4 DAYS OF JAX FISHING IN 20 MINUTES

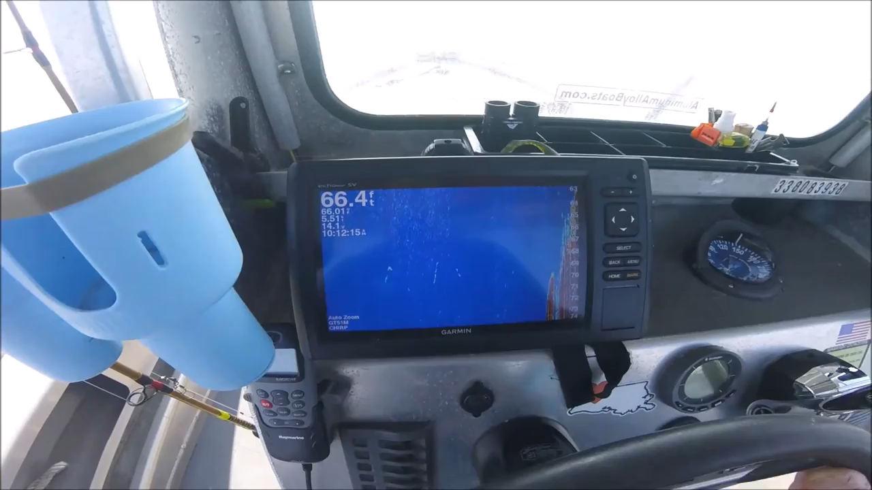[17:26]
On screen: depth 66.4 ft
This is what the bottom looks like. That's how deep it is around here. It's a hole in the earth in which the St.
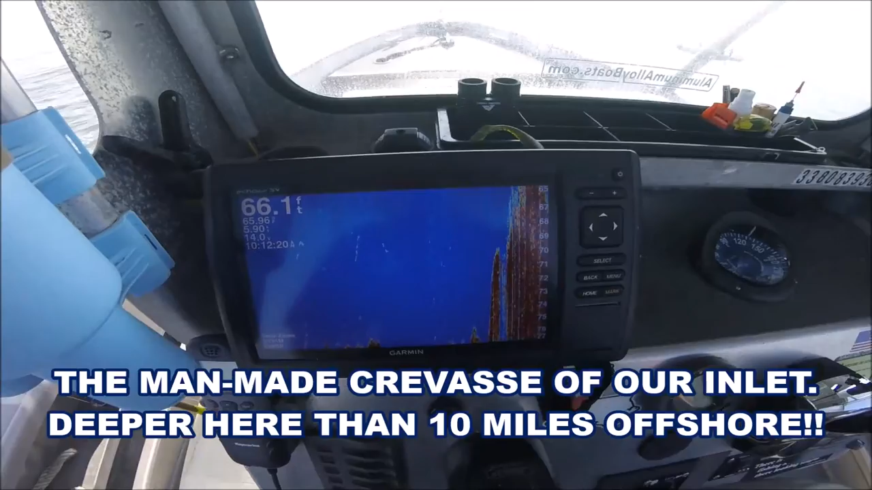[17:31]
On screen: depth 66.1 ft
John's river gets filled up with ocean water.
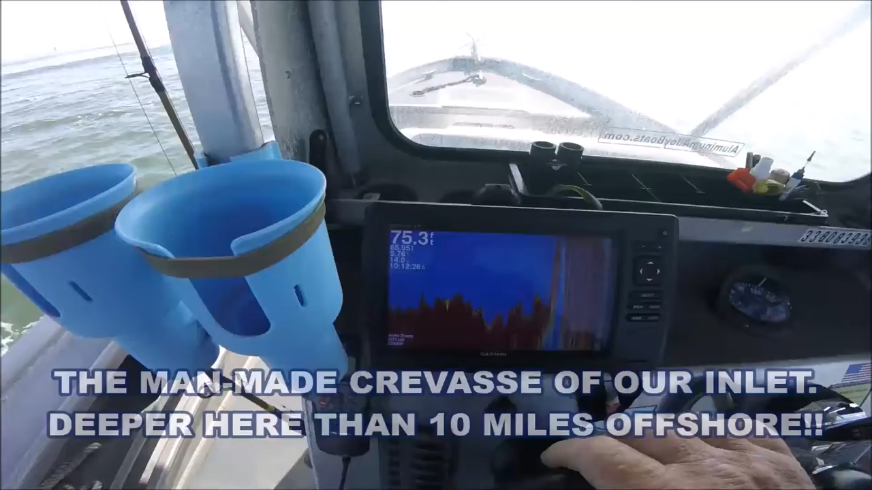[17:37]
And I was literally marking the Spanish. Thick as fleas right in here.